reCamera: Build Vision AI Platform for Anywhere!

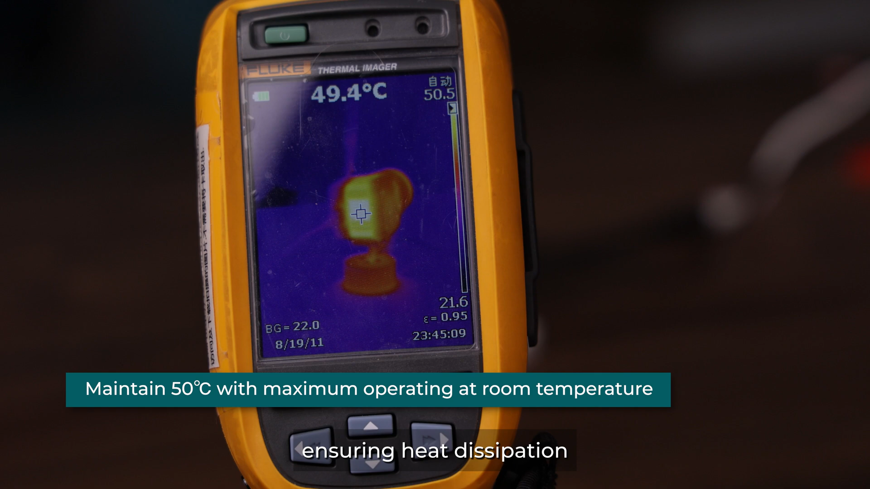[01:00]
On screen: spot 49.4°C
ensuring heat participation and maintaining temperatures below 50 Celsius at room temperature.